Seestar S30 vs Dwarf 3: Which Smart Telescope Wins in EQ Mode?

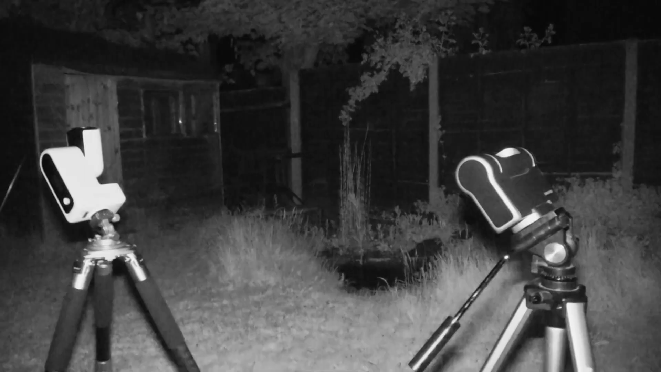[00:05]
My name's Chris and today we're looking at the Dwarf 3 and the Seastar S30 smart telescopes in equatorial mode.